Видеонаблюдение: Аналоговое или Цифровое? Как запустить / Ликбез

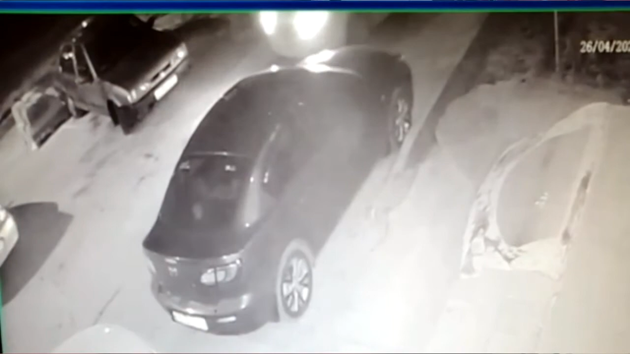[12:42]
машины во дворе на парковке задевают друг друга что-то кто-то кого-то поцарапал это тоже можно видео выгрузить в группу тут же житель откликается говорит так вот кто мне оказывается поцарапал машину буду разбираться вот масса масса различных ситуаций до прибегают жителей которых может быть